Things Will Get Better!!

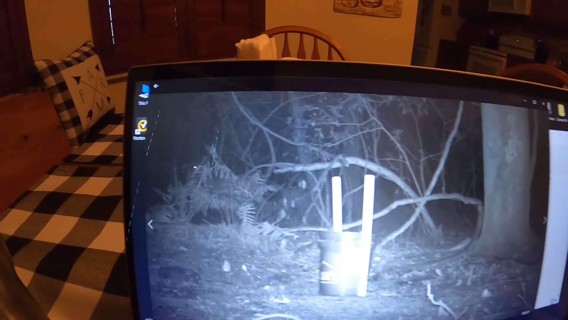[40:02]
Whoa. Oh, I see it. I see it right here, guys. Right here. There's a deer's ear right there. Yeah, there's a deer. There's some eyeballs there, see? Yeah. Okay. Deer came in. Let's just click on through them. There's a pile of them. Look at this girl here.
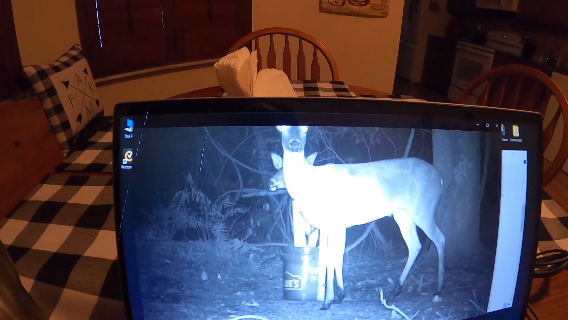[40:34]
They have no problem eating out of this bucket now, guys.
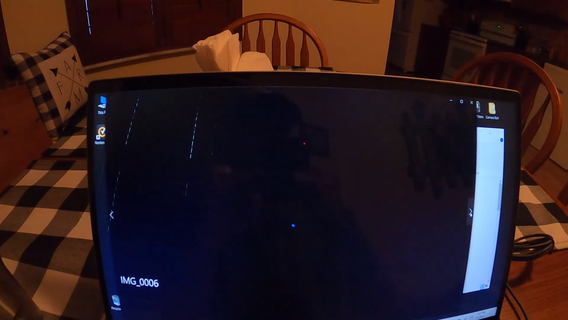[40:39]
The fear is over. She said, yum, yum, sweet corn. That's this year's baby right there. Let's click down through. See, her face is right in the bucket, guys.
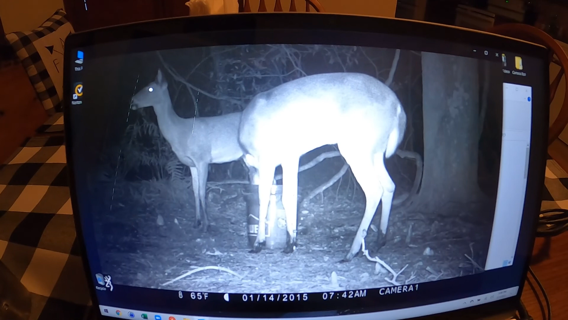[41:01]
And if we get a buck in here, about an 8-point buck in here, I got two 8-pointers out here. They're going to be bumping their antlers off of this thing. And hopefully we'll get some. One morning, we're going to find some shed antlers down here. You know, it'll be fun to see. I got a salt lick right here.
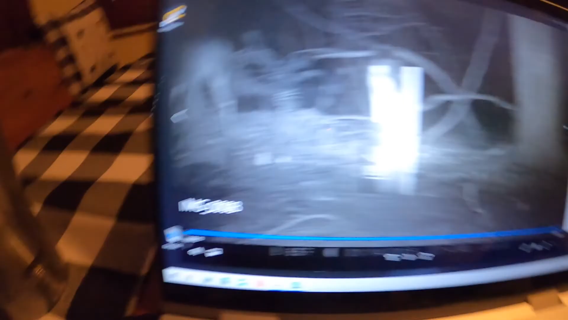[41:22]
That thing right there is a salt lick. It's called the trophy rock.
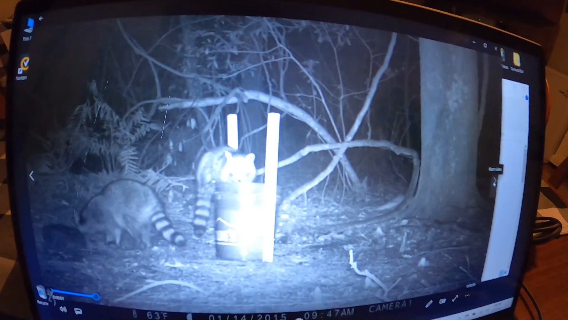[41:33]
Here, there you can see a little better. There's a raccoon there, but there's the trophy rock. They last a long time, guys. I may get some spoiled corn in the bottom of this thing. I just keep topping it out every night. I got 150 pounds of corn out there in the barn. Boy, these coon are fattening up. We're not taking any more coon this year. We're leaving them all for seed.
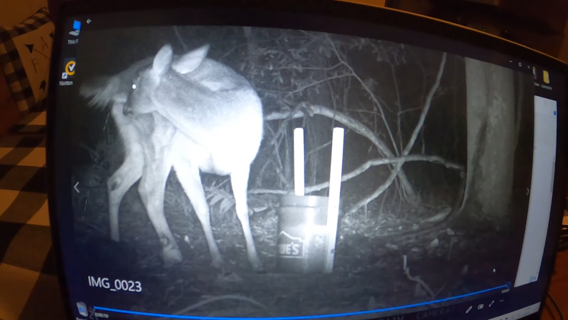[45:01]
you know, rifle shots up in Michigan and whatnot. There is tons of deer running around with horrific injuries like this, and they just keep going. Look at that foot all bent back. If he doesn't, I don't know, if he doesn't get an infection in that thing, he may make it. You could see where his antlers were here, and they're snapped off.
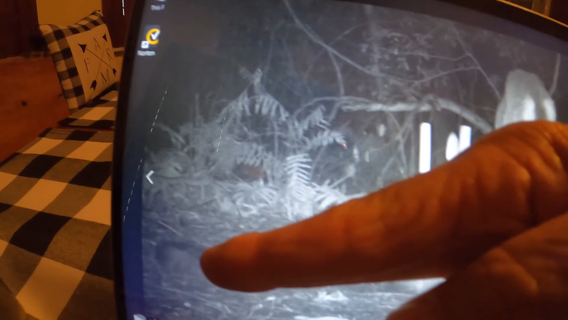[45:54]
He's got a salt lick right there.
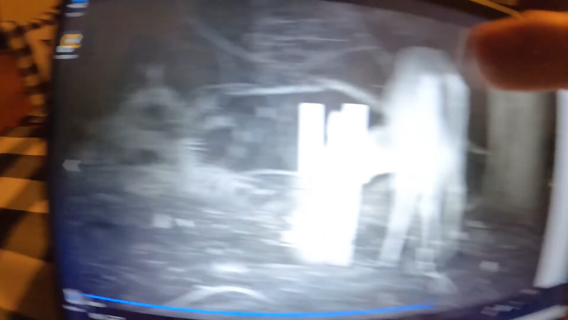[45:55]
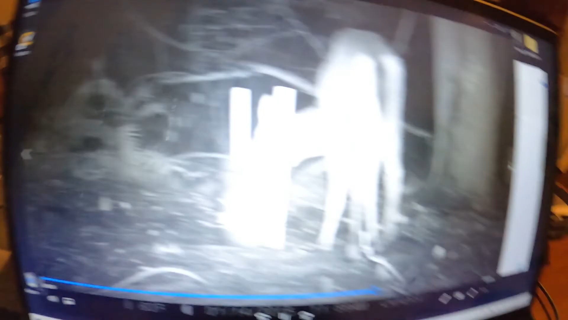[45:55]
He can get his minerals. But that foot's not going to get any better, that's for sure. Look how he holds it up in the air. He basically just walks on three legs.
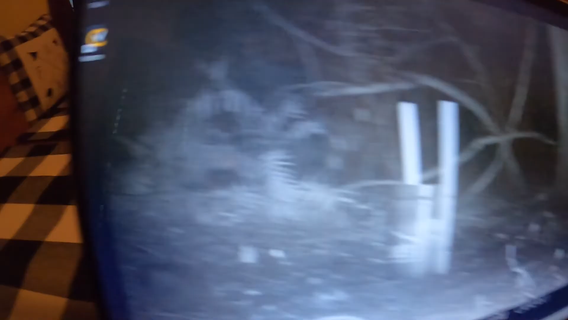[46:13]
I hadn't seen him for a while. I put this camera about every 3 nights I put it out. No need putting it out every night. Look at this thing right here, guys.
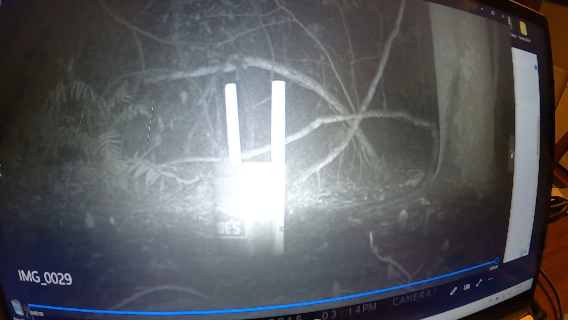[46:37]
That dog right there is waiting for that deer to die, I can tell you that. he can probably smell that wound on that animal.
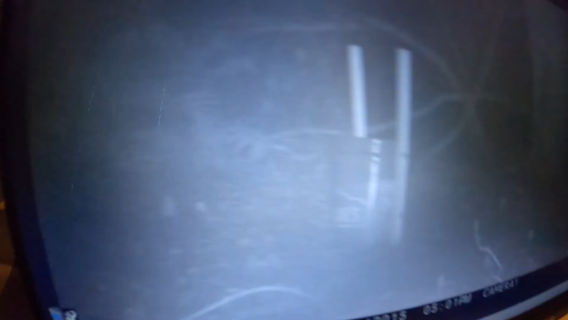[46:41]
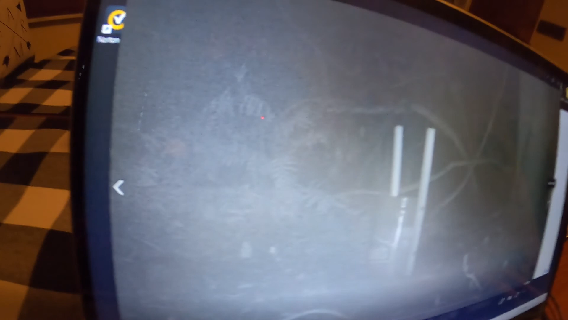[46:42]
Yeah, I bet he can smell it. I don't know what tripped the camera here.
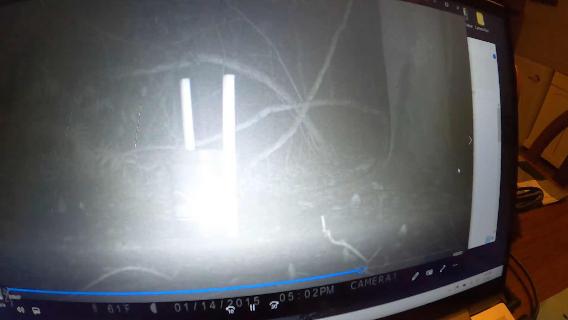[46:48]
Here we got some does come in. Oh, we got four of them. Got four of these girls coming in here. Wow, where are all the big boys at? That's what I want to see. Look at them. They have no problem dropping their head right in that bucket. See, guys? So you know darn well an 8-point buck comes in here,
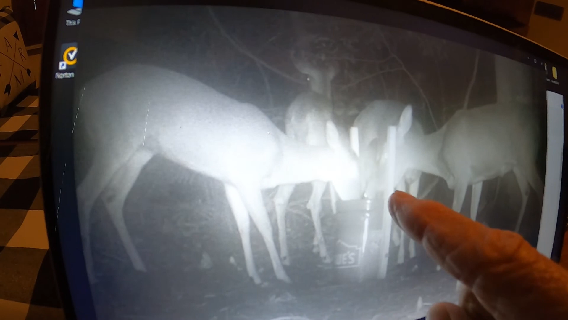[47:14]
he's going to be banging them antlers off of those 2x2s.